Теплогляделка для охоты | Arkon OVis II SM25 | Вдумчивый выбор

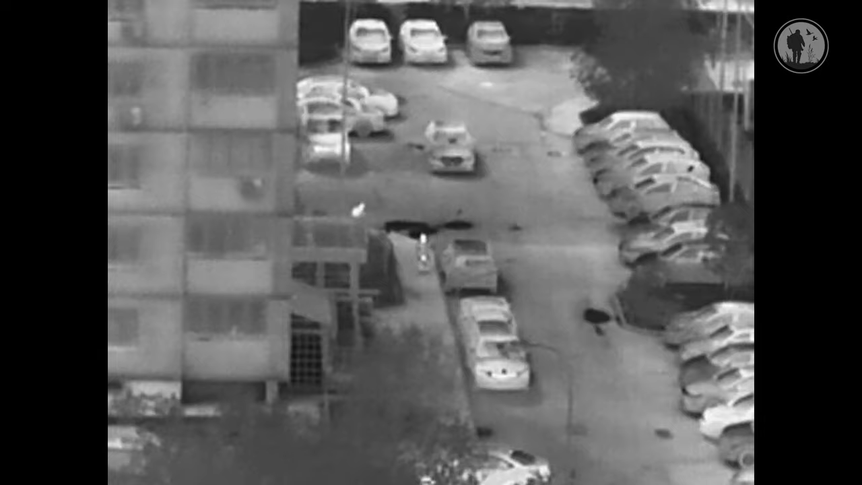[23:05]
Картинка начинает мылить или шуметь и контрастировать. Так вот, с помощью таких точных подстроек можно добиться баланса
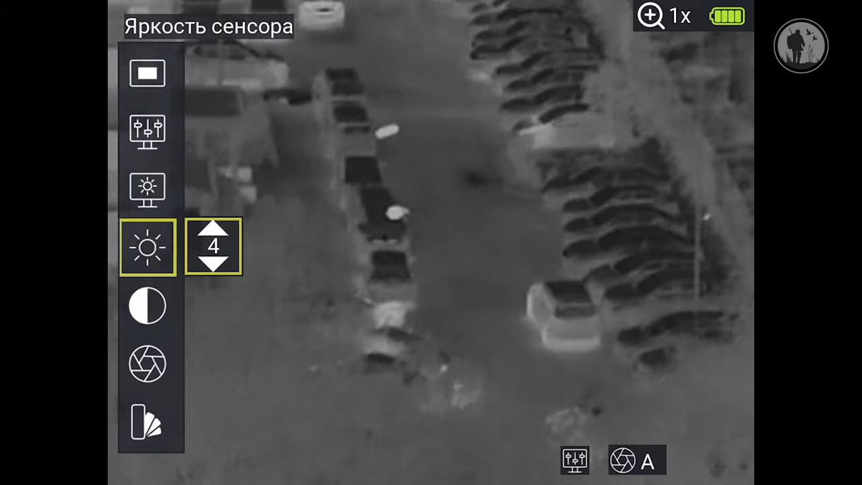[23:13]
между минимальным присутствием шумов и максимальной детализацией и качеством.
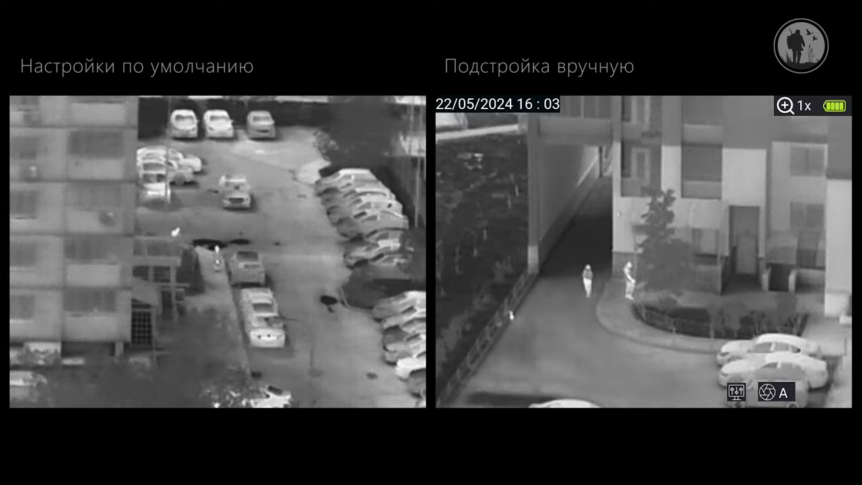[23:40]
там регулировка яркости контраста, детализации, шумоподавления, поигрался с яркостью, контрастом сенсоров, и прям, знаете, вообще небо и земля.
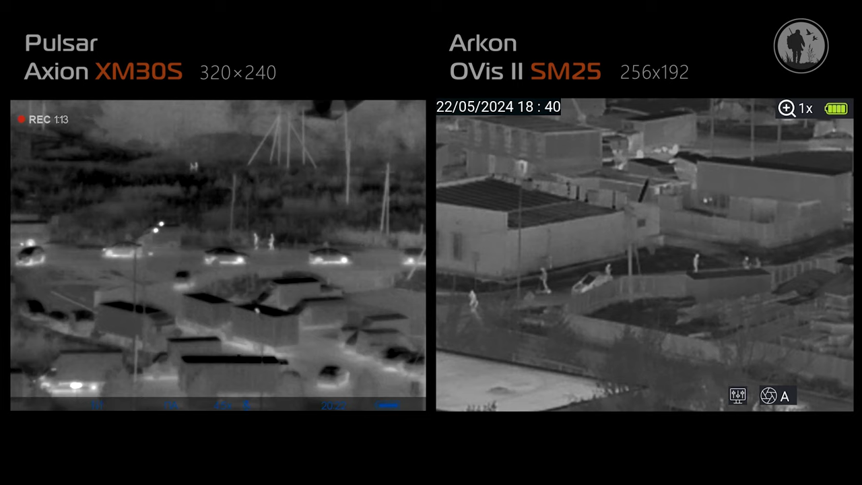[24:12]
Уж поверьте, я с пульсарами работал и с Array'ми тоже, мне есть чем сравнивать. Традиционно в этом и подобном ему приборах присутствует функция фото-видеозаписи в форматах JPEG и MPEG-4 соответственно.
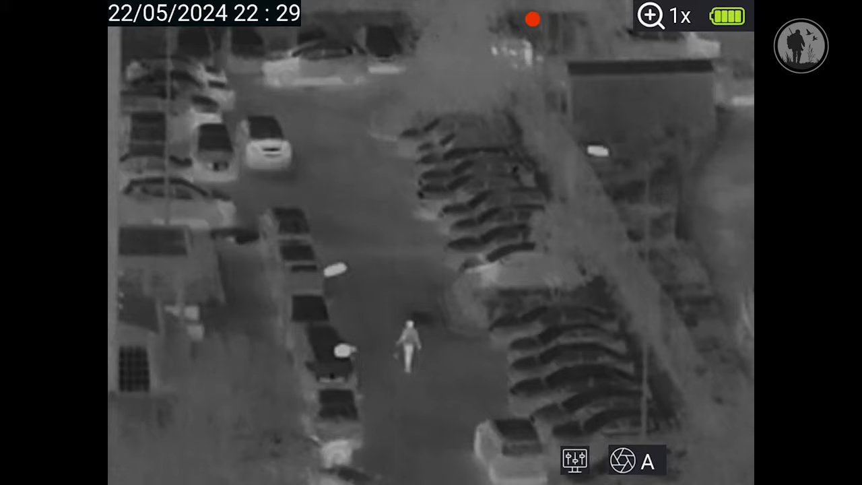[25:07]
То есть это удобное и понятное объектно-ориентированное меню,
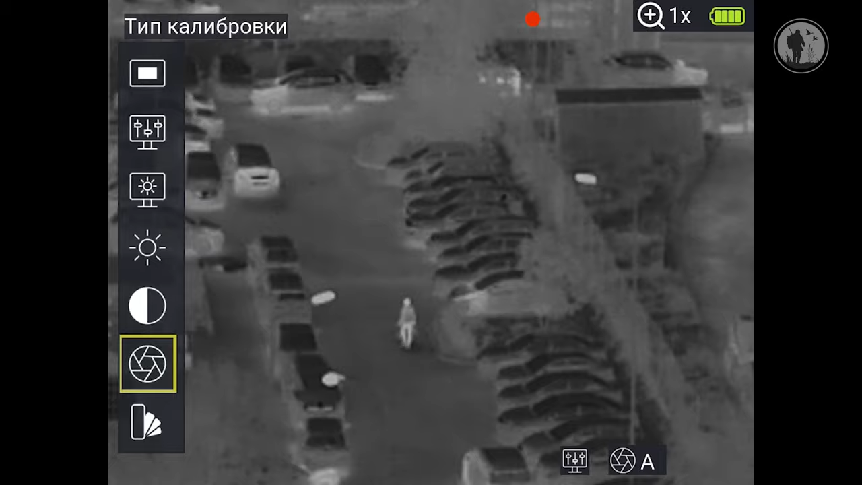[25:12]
без каких-либо вот этих мутных китайских переводов и тому подобного. Я считаю, что меню в нашем приборе, оно удобнее и лучше, чем в iRay'ах и гайдах.
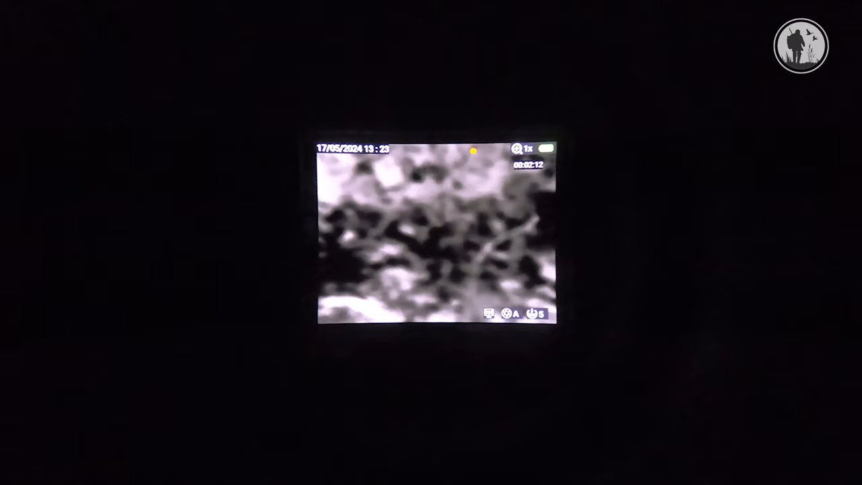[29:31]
1024x768. Здесь кольцо диоптрийной подстройки под конкретно ваше зрение. Причем оно выполнено из металла, что обеспечит его долговечность.
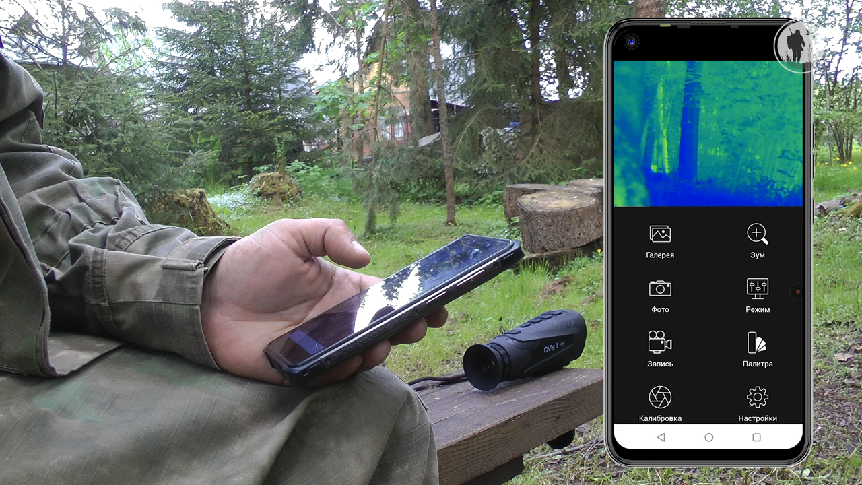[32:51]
видеозапись. Я не знаю, ребят, на практике я, честно говоря, никогда этой опцией не пользовался.